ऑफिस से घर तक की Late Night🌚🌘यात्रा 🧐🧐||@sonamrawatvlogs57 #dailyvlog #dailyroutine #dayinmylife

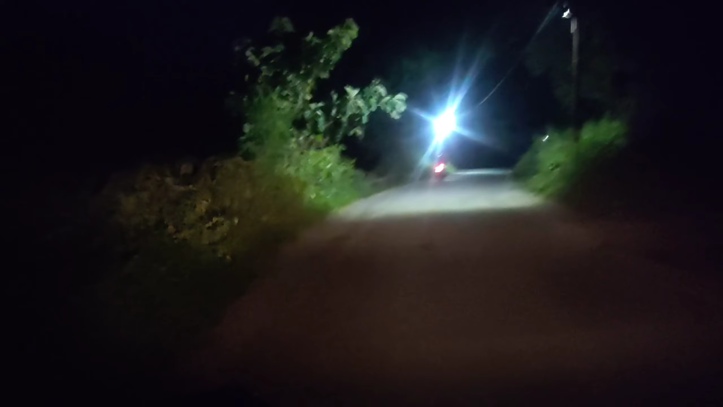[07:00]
तो काफी लेट हो गया आज हमें घन निकलते हुए देख सकते हैं पूरा का पूरा अंधिरा हो चुका है और जैसे कि मैं आपको बताई रही थी इधर बाक सी रादी का बहुत जादा डल लगा रहता है मतलो हाती तो नॉर्मल गुमते ही रहते हैं या जैसे कोई हीरो या हीरोईन